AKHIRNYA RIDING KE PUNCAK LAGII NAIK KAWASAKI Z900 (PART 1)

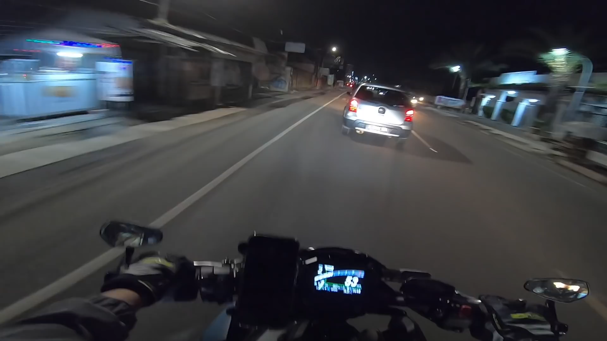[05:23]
parah X-Max gue gak keluar gak terang banget nih jalanan gelap sekali biasanya kalau ada X-Max gue ada yang menyinari jalanan perlu kalau lu jalan jauh ya perlu
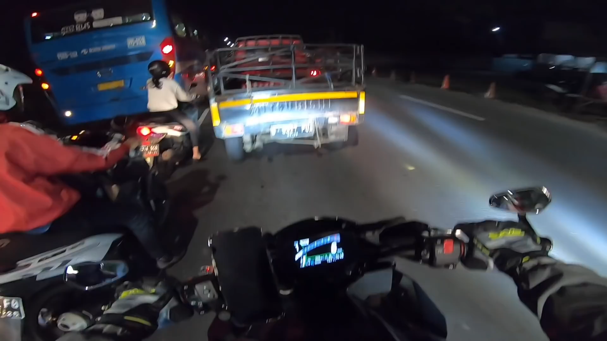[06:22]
ambil dah cekat-cekat duluan-duluan oh udah terotoar aduh gelap sekali jalanan coy gak ada X-Max gak ada X-Max gue kacau sekali ini jalanan gak ada yang menyinari ini awas kiri mobil